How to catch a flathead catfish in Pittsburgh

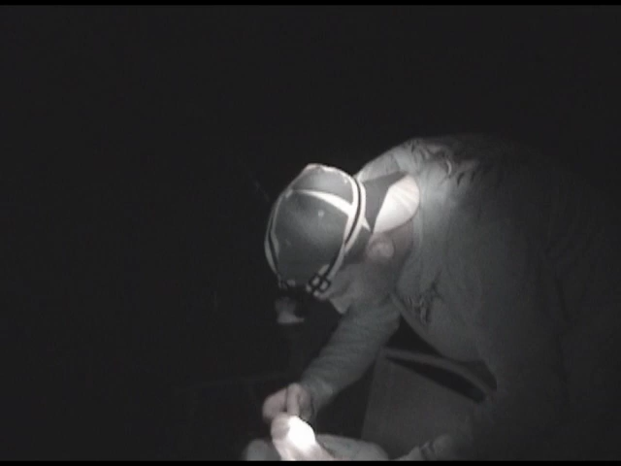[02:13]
About to catch some catfish New headlamps I'm shining my headlamp on you It's very bright What's that bluegill?
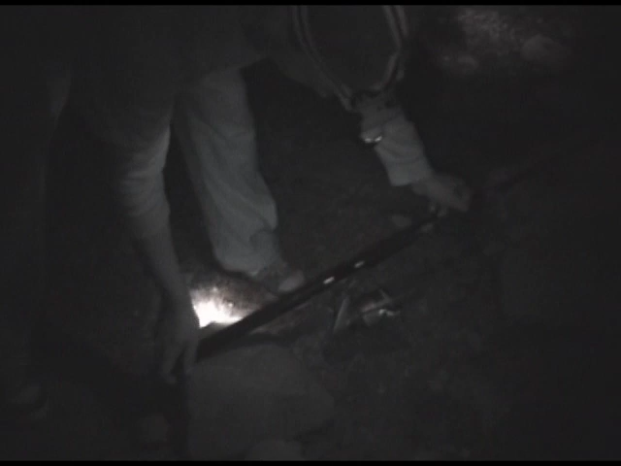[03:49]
So now we build fires, drink, and wait Hooray Nice fire
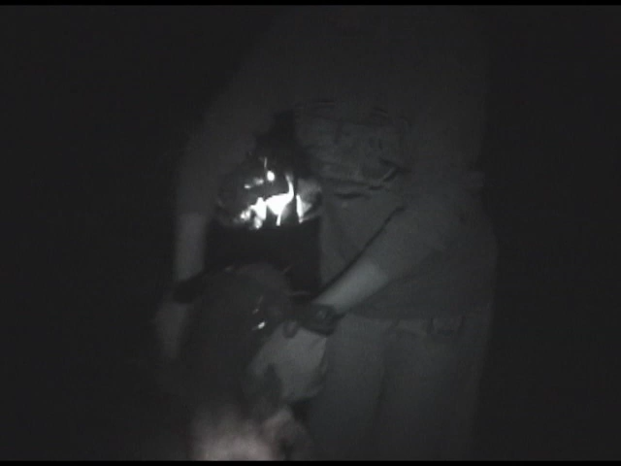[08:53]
your lamp off all right this is what we got oh god we gotta put him back in can you pick him up any higher
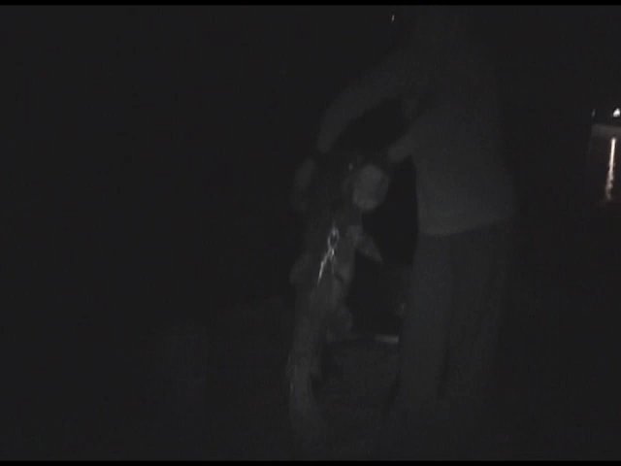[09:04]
can you bring him up closer do you no I cannot bring him any closer to me all the further we got